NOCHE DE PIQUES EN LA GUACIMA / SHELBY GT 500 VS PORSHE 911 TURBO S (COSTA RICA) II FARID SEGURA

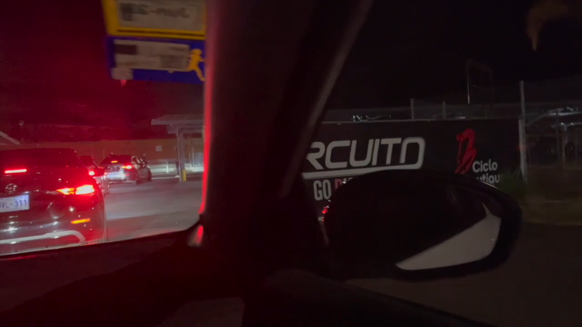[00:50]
Bueno, y vamos llegando a Go Rico Go Ya vamos llegando, vamos a ver que se ve por estos lados Por ahí van ahí,